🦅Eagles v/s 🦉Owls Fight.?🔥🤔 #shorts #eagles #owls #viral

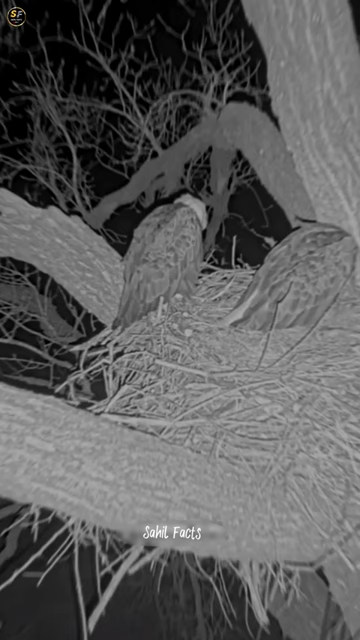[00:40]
देता है रात में बाज को कुछ दिखाई नहीं देता तो वे इसलिए उल्लू पर हमला नहीं कर सकता उल्लू स्मोके का फाइद अठा कर बाच को मार देता है